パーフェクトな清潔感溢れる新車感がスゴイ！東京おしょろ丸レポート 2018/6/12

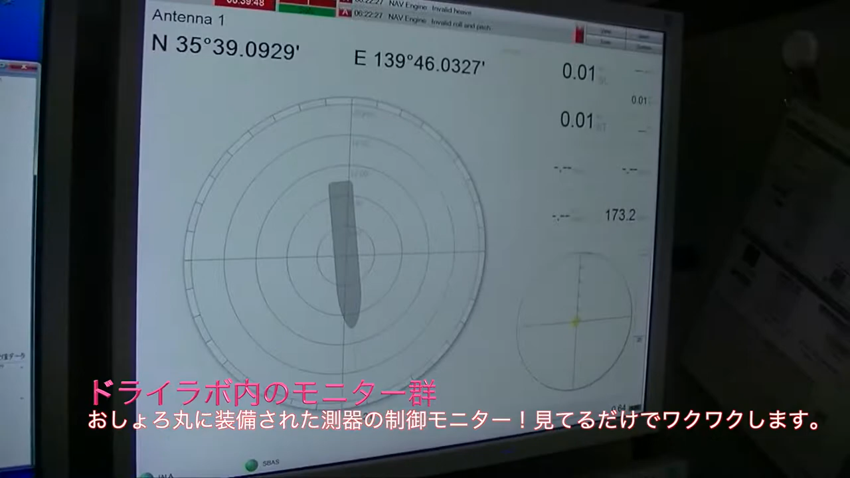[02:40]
で、船がどっち向いてるかですね。競端ですね。あ、競端ですね。あ、競端なんで。あ、だから、海底が映るわけですよね。はい。
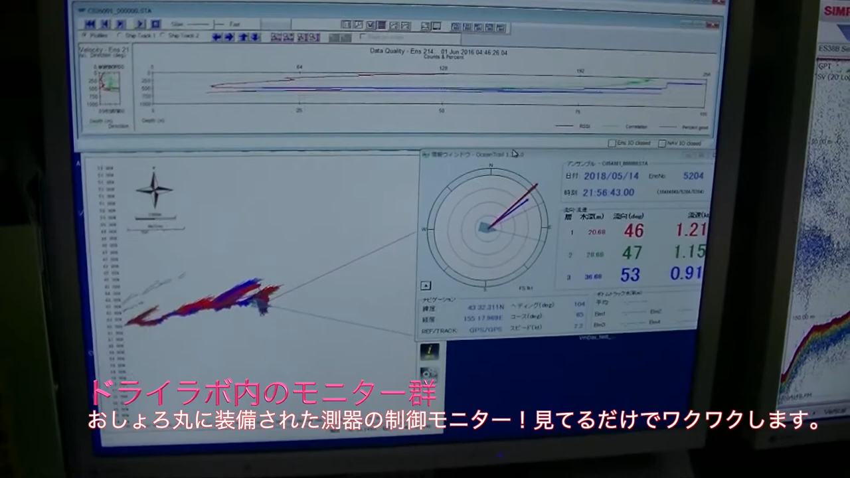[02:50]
こっちがADCPで、競端なわけだ。はい。じゃあ、魚がいたりすると。ここが有効範囲内で、その中で反射が返ってきたもの。
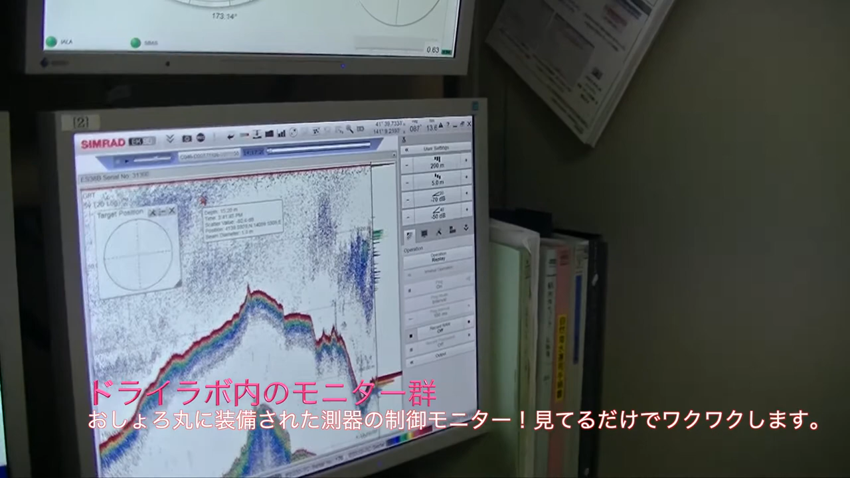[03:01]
色で反射強度になったり。なるほど。大きさで、大きさで大きさになったり。あ、そっか。だから魚の大体の種類というか、どういう魚なのかっていうのは、なんとなく。
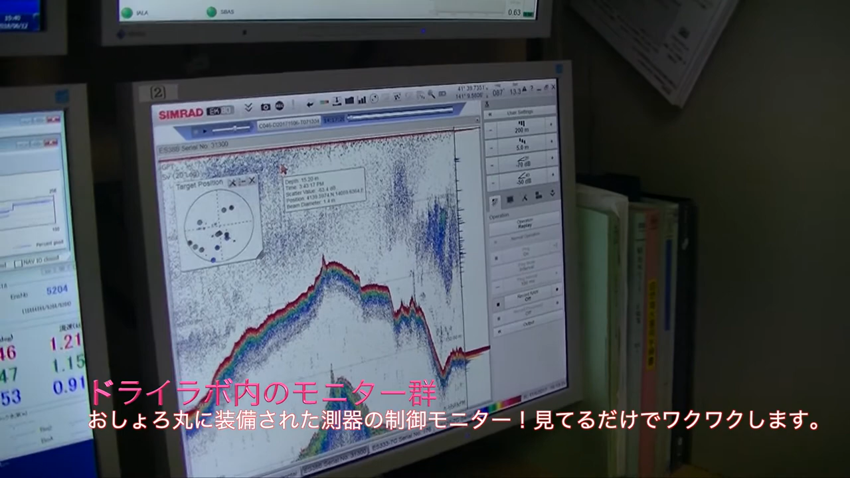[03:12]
反射強度から種類が分かったりっていうのはあるらしいですけど、多分、そのタンを専門にしている人じゃないと、分からない。